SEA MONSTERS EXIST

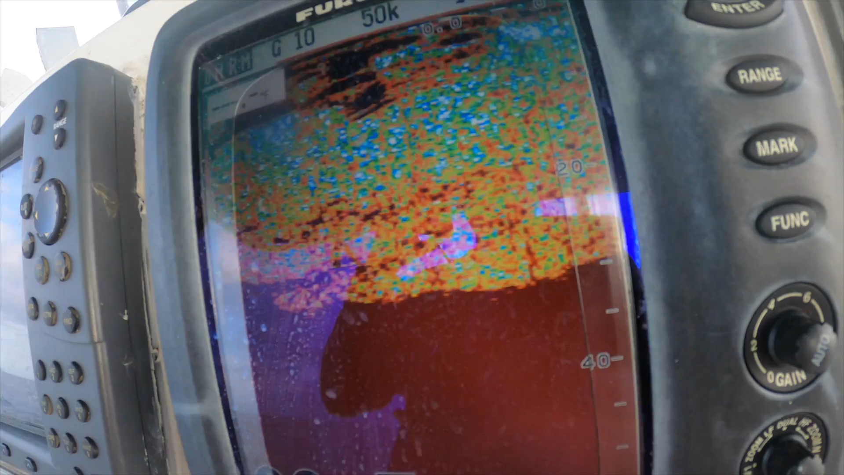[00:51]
I think it's like 30 or 20 foot under the boat. That's how thick the shad were. And then we go from there into the dock and the processing.